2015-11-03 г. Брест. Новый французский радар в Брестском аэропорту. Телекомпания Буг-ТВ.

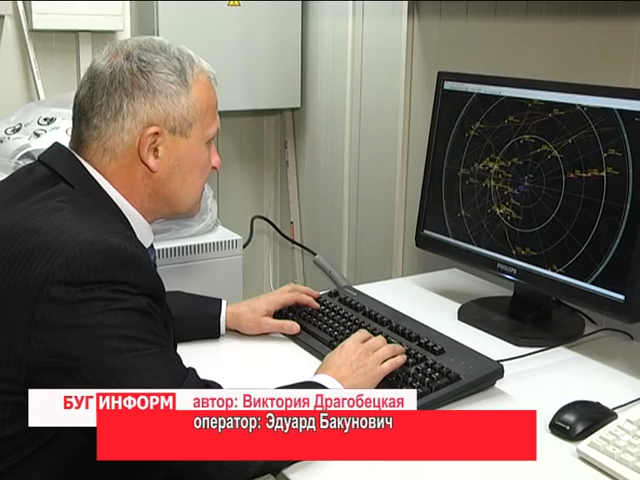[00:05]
не говоря уже о его маршруте, скорости и высоте.
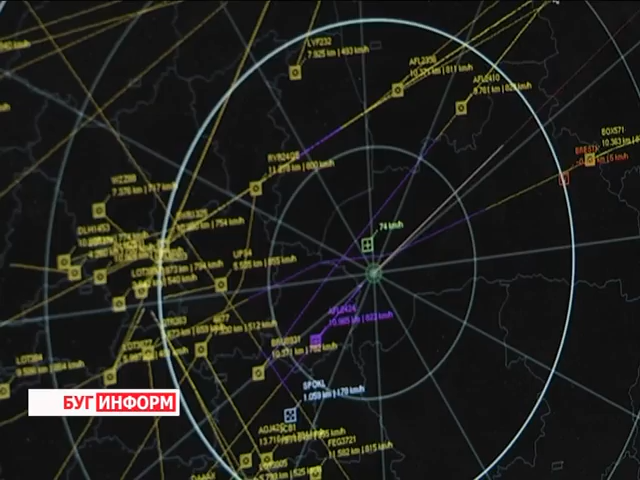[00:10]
Такую исчерпывающую информацию дает эта, на первый взгляд, незамысловатая конструкция. Новый радиолокатор, который считывает данные с авиаобъектов на расстояние порядка 500 километров.